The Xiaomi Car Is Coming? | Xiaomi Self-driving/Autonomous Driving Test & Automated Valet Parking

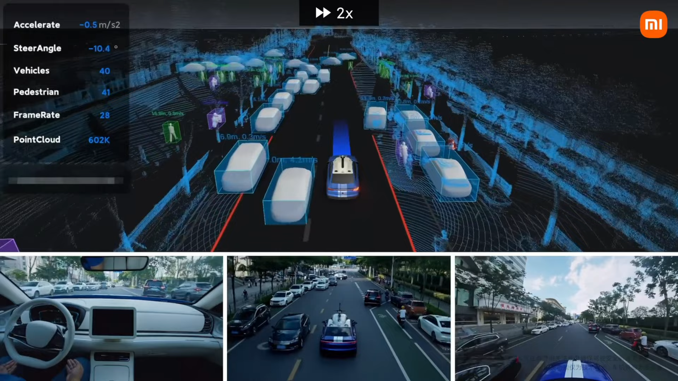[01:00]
quite accurate even it shows the distance speed of the vehicles and pedestrians i won't do any cuttings
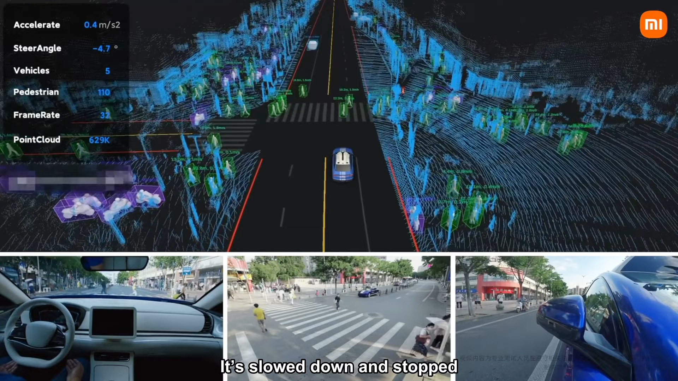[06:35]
It slowed down and stopped, waiting at the pedestrian crossing.